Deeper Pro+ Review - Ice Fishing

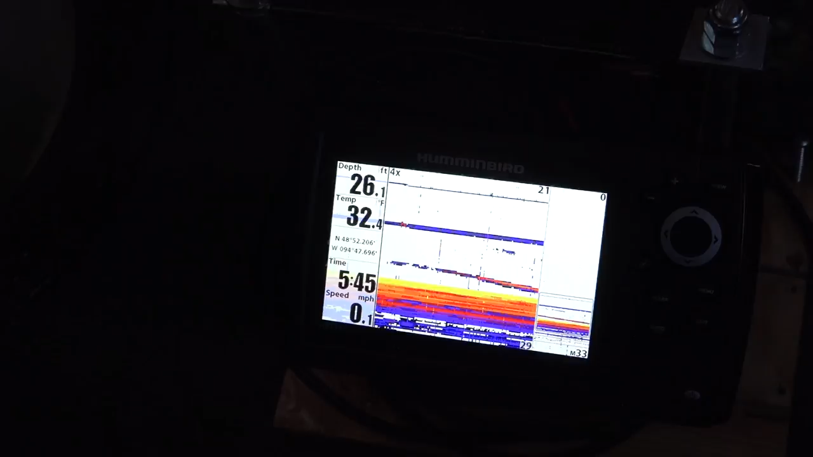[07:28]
On screen: depth 26.1 ft, water 32.4°F, speed 0.1 mph
especially when fishing deep water close to bottom.
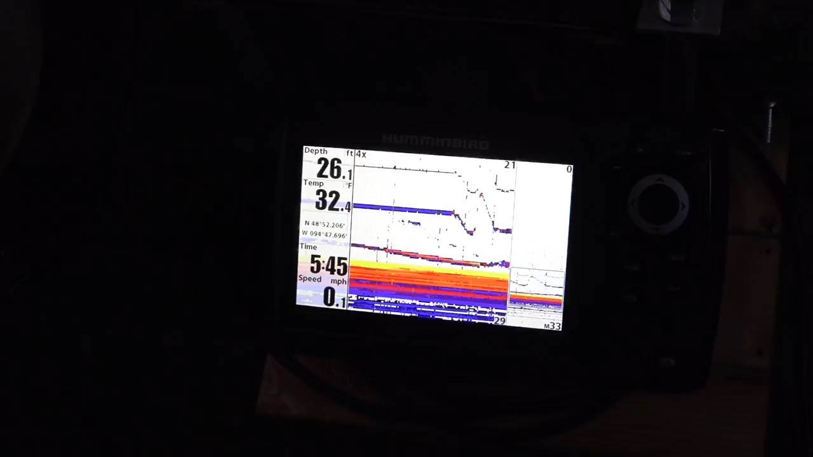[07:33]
On screen: depth 26.1 ft, water 32.4°F, speed 0.1 mph
Since there are no cords for the transducer, the unit sits on top of the hole.